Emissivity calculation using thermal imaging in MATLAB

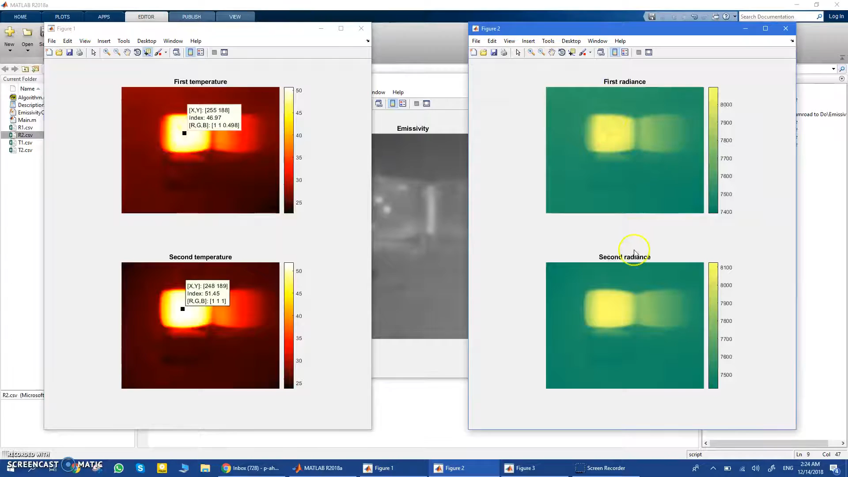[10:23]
and you will understand more if you read the algorithm and and how how the mathematics behind this work okay so you can see the first temperature and the second temperature and you can see the first radians and the second reading now here is a calculated emissivity and here you can see it goes from 0 to 1 which makes a lot of sense of course if you understand what's emissivity you know it goes from 0
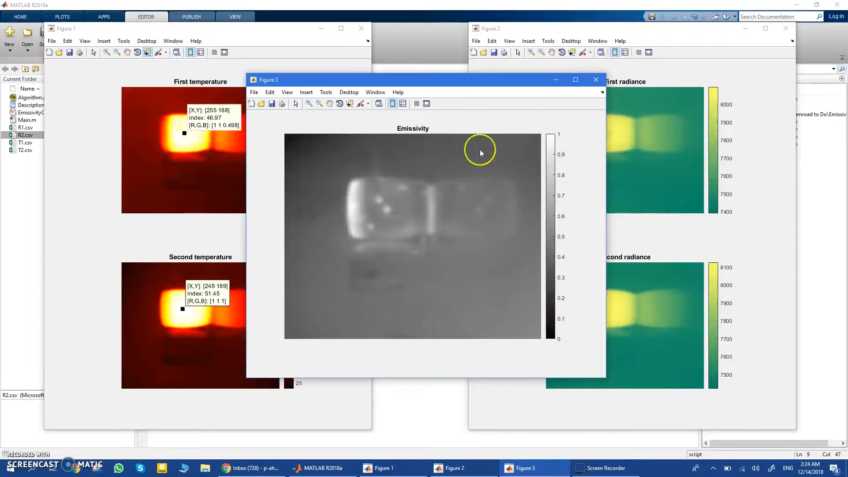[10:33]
to 1 and here you can see I'm having an emissivity or about 0.7 something like that okay in my now